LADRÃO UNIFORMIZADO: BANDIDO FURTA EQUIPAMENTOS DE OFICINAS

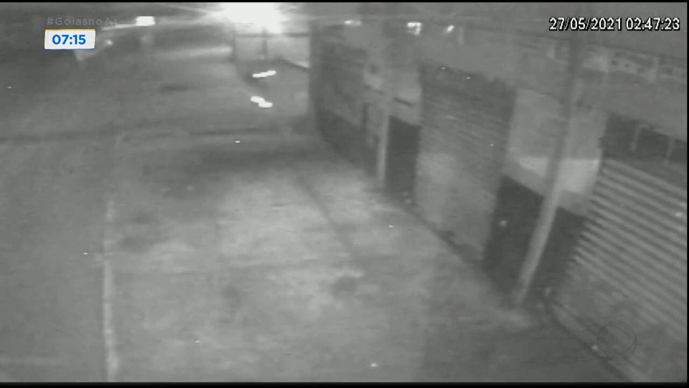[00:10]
Pouco tempo depois, escala o muro.
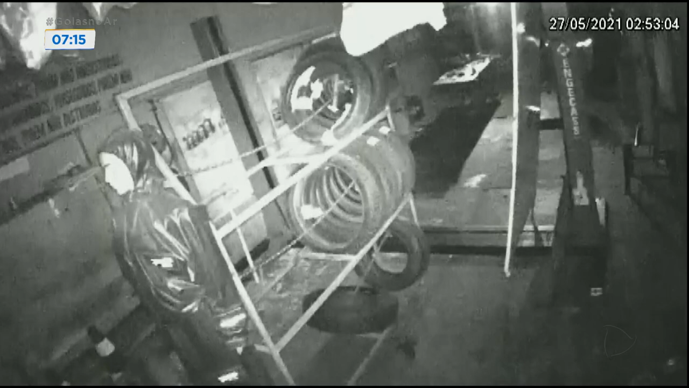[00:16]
Aqui, já dentro da loja, ele caminha tranquilamente com a lanterna do celular acesa.
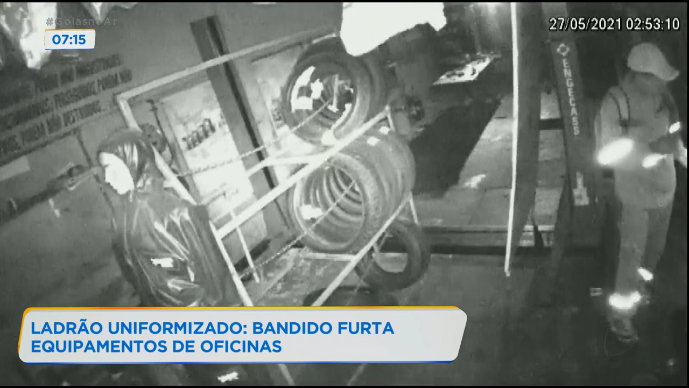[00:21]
O ladrão usa um uniforme com faixas refletivas. Nas costas, é possível ver a marca da Companhia de Energia Elétrica de Goiás, a Enel. O homem ainda usa uma máscara no rosto, boné e carrega uma mochila nas costas. Nesse momento, já sem a mochila, ele aparece furtando uma parafusadeira.
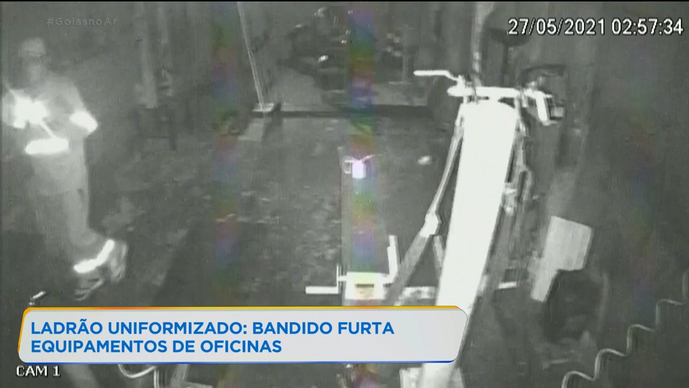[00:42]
Em seguida, vai até a porta que dá acesso à frente da loja. Ele demora alguns minutos para conseguir arrombar.